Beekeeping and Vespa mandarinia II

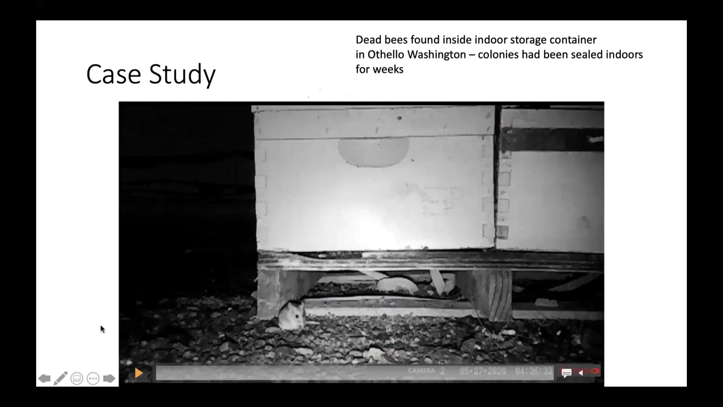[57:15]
And it turned out that we had little visitors coming to our hives at night and just,
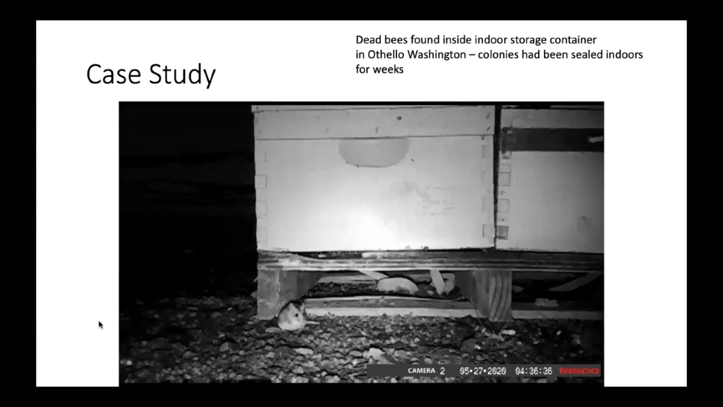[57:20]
you know, popping in for a quick midnight snack or two. So this damage was actually the result of mice.
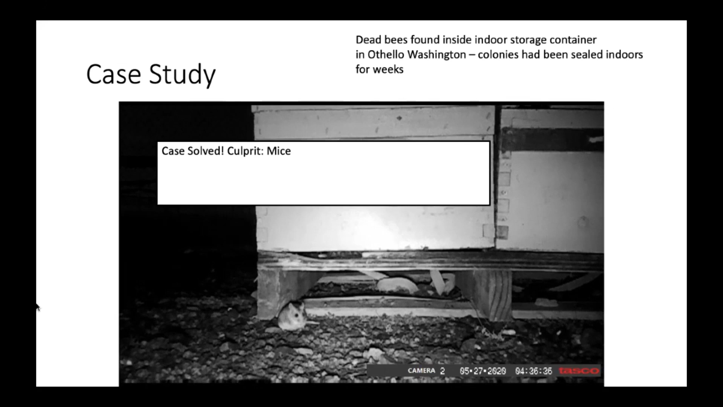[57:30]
So for us, that case was solved with a simple trail camera that we had mice visiting our colonies and sort of nibbling on the thorax of those bees, resulting in that damage. There are other possible culprits. If you have many injured bees near a hive, especially near a hive that's still alive, you know, that can be yellow jackets or damage from another kind of wasp. And if you have many intact bees that are dead,